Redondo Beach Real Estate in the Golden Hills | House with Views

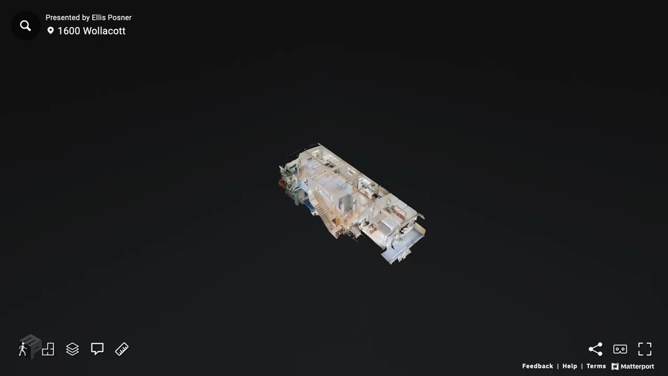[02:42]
Matterport 3D walkthrough so you can get a better idea as well as a floor plan.